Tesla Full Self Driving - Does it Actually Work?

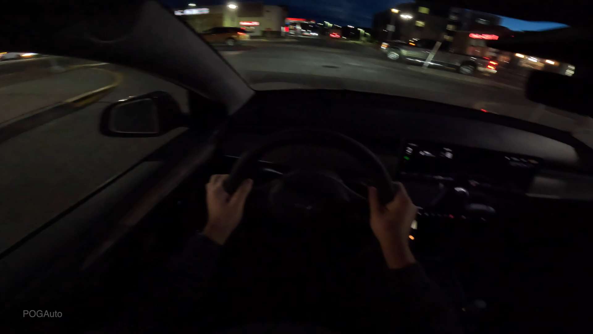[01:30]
now this here is a pretty sketchy kind of intersection because there are so many things that can happen i mean i could turn on right now and the car is trying to go it stopped but i took over because i'm panicking right now this is not the best one
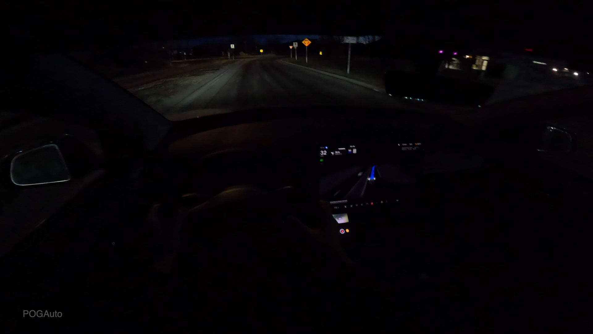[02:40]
it is 30 here but it's going 50 we're gonna turn that off again let's turn it back on but right now i'm gonna put it 30 okay manually you can still do that it's taking the roundabout pretty quickly and nicely accelerates pretty quickly and it ignored that i set it to be at 30 it quickly changed it to 50
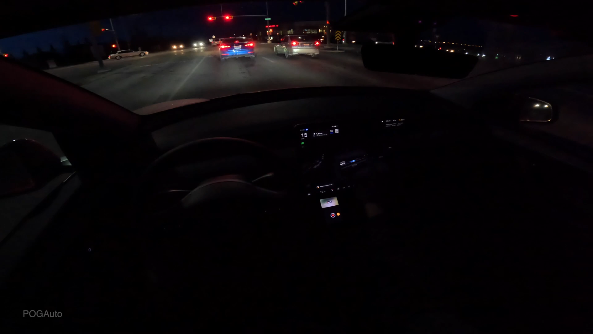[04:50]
hopefully it's gonna get a bit better but this is kind of a real world trying the full self-driving out look at this beautiful graphic because it makes like this nice animation sketch of whatever is around you okay
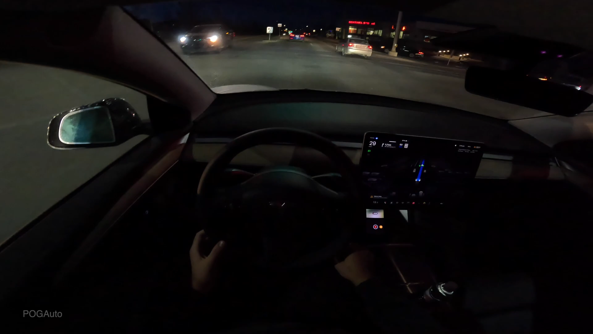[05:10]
in 1.2 kilometers we have to make a right turn it is slowing down for some reason i'm gonna accelerate this guy used to be behind us now it's changing lanes here
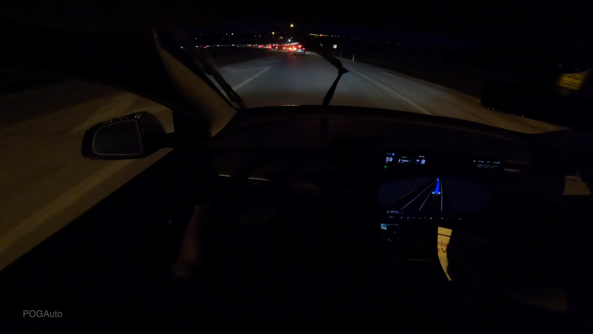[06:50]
so right now it's braking and it doesn't have its indicator on it would have been interested to see how it would be when we had more traffic coming from the left lane but this is kind of how it's behaving right now which is pretty good it did a great job
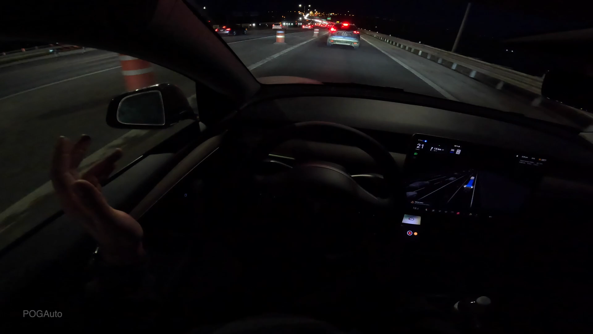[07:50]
so the traffic on our left is coming going around 60 kilometers an hour because that's the speed limit it's kind of very interesting kind of traffic here you're supposed to go 30 here but they're going 60 and you're supposed to merge in between so it just makes no sense with the speed limit we've got here this lane is going to end so let's see how the car is going to handle and i will adjust this to 60 so that we're not going to be impeding the entire traffic here all right so it's accelerating and again our lane is ending and i don't know if the car senses that just yet
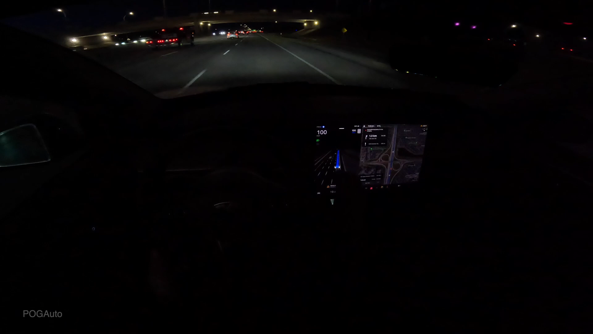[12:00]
this car is crazy with the amount of details you can see as you can see so it's pretty cool again we're pre-conditioning for super charging here here's coming up our exit we are supposed to technically change lanes to the right and then take the exit
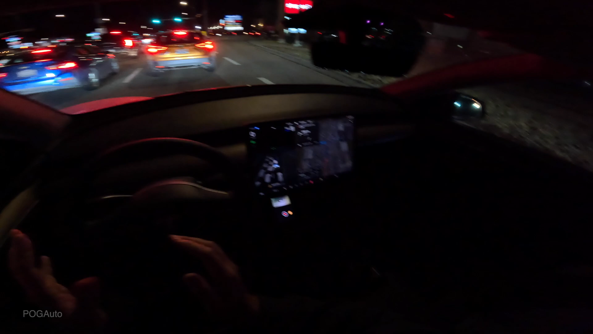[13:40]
after that the car did a gray draw i'm gonna quickly accelerate because we've got a car trying to make a right there so as a human being i would have gone closer to the car in front of me so that the car behind me could have take the right turn this car didn't want to do that i had to accelerate a little bit for it to happen so we're coming close to the supercharger here we've got to make a right turn and then we have a kind of like a three-way stop i believe okay just kind of slam on the brakes right there
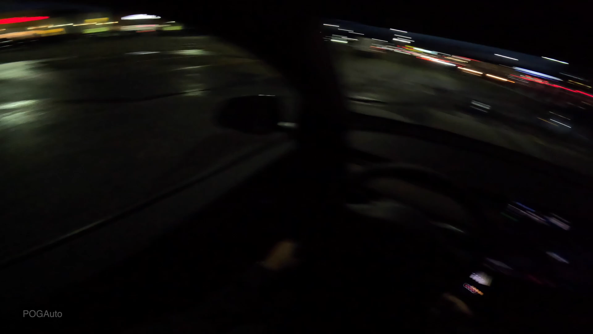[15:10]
supercharger so let's see what it does it's probably not gonna park or anything all right so we made it so that's
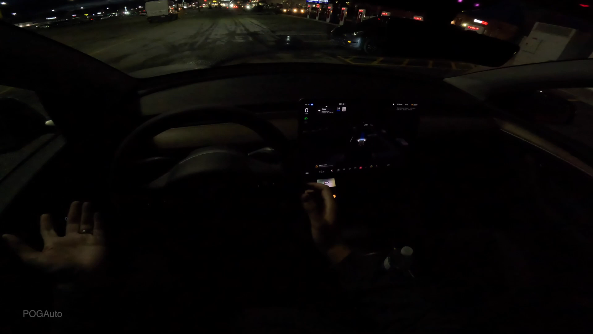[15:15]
it now i'm gonna turn it off take over and then we're gonna reverse here so that we can supercharge we're gonna quickly shift to reverse here
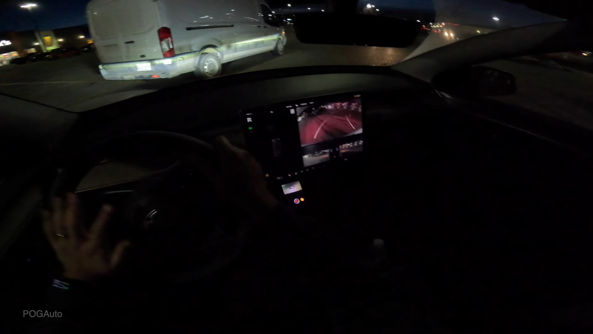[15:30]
so that was like my experience here at night time trying out the full self driving so let's go plug in this model y rail wheel drive and also see what kind of speeds we're getting